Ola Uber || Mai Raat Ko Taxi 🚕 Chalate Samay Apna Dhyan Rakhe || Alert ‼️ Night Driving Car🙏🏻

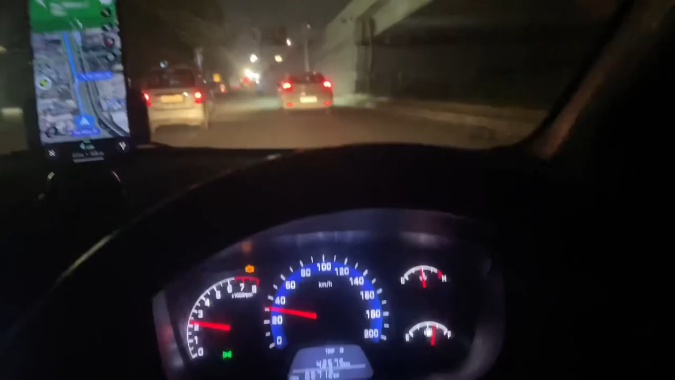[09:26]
अब दोस्तों फिलाल हम जा रहे हैं एरपोर्ट मेरी ट्रिप आई एक एरपोर्ट की जो
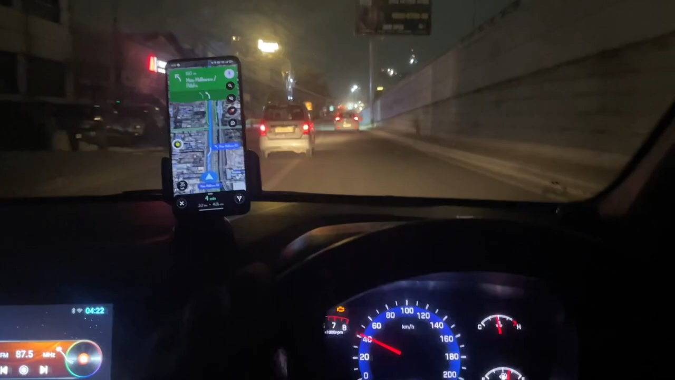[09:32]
कि पटेल नंगर से उठाना है और एरपोर्ट हमको छोड़ना है आईजियाई टर्मिनल 3 पर तो पोस्ते एरपोर्ट दिखाते हैं आपको और ये
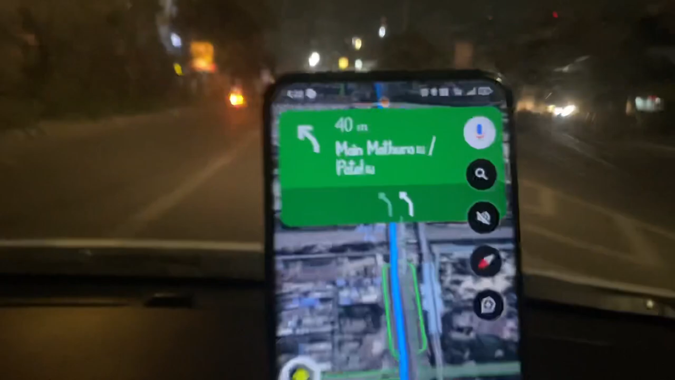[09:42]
टाइम सु�
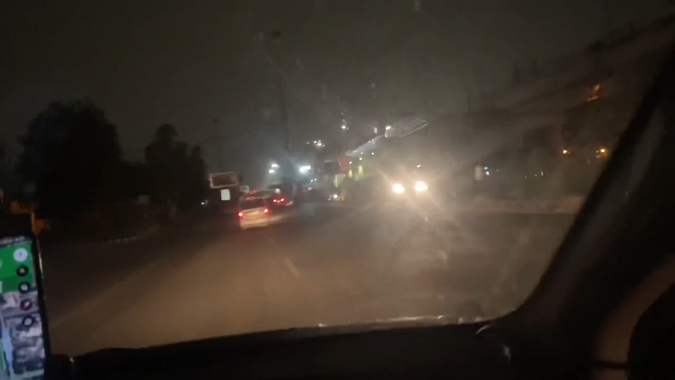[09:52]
कि दें सकते हैं और रात में आपको क्या घंड है सबसे बड़ी जो ट्रैफिक में जो रात में ट्रक चलते हैं आपको तो नोड
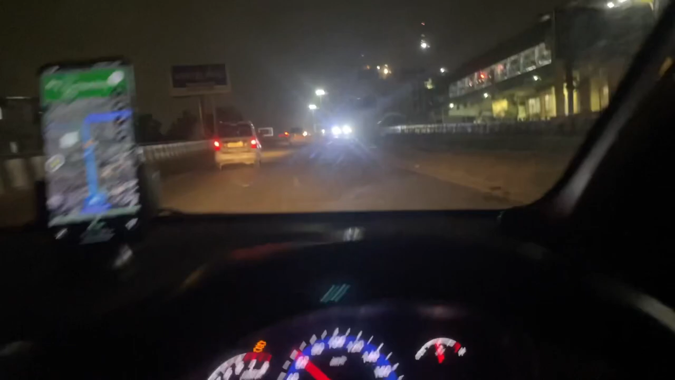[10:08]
तो उनसे भी आपको साफधान देने अलेकर में ठीक है तो